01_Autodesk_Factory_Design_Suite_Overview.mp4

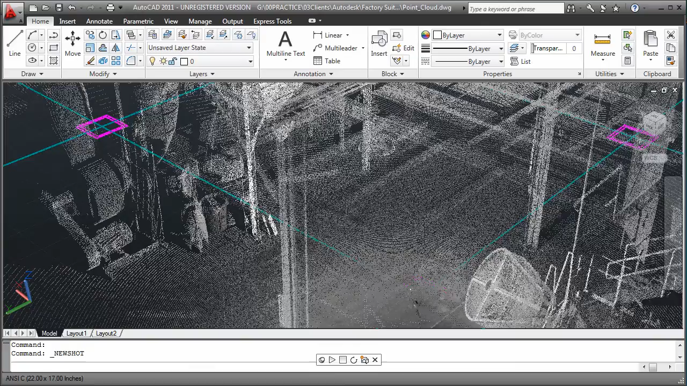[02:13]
The ability to utilize laser-scan point clouds to record the as-built state of an existing facility can reduce the amount of time needed to document the design. These point clouds can be added to your 2D
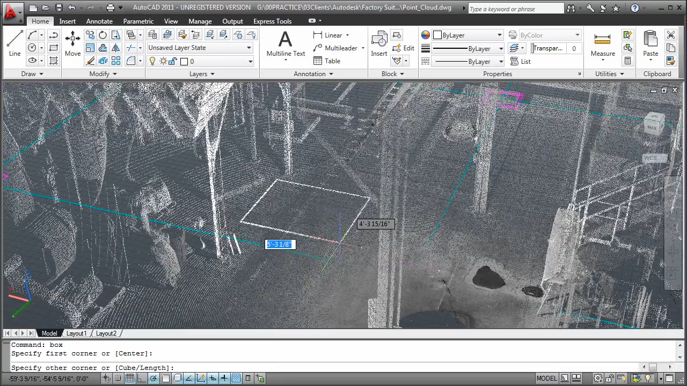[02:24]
AutoCAD designs to facilitate space reservations in context of the as-built state of the facility.